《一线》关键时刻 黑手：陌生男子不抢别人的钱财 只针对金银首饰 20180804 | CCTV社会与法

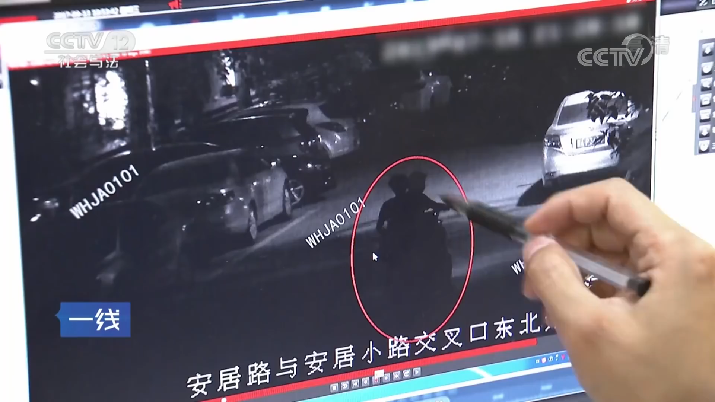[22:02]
从现场的视频监控来看，嫌疑人骑着一辆电动车。
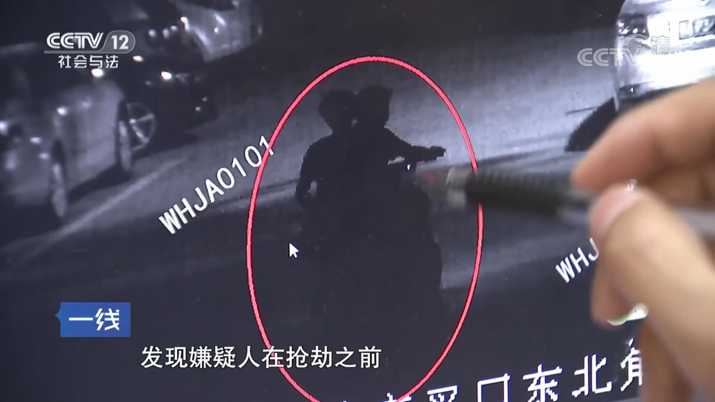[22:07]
发现嫌疑人在抢劫之前已经在那条路上已经寻找过多次作案的一个目标， 但是嫌疑人始终没有得手。
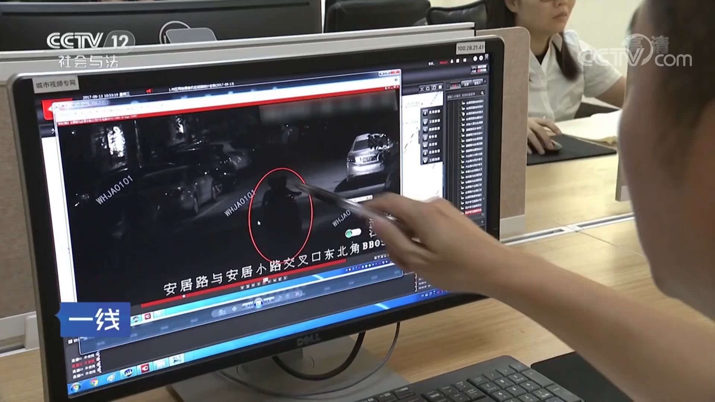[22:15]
这一名女性受害者来了之后，可能是她选择走路的那条街，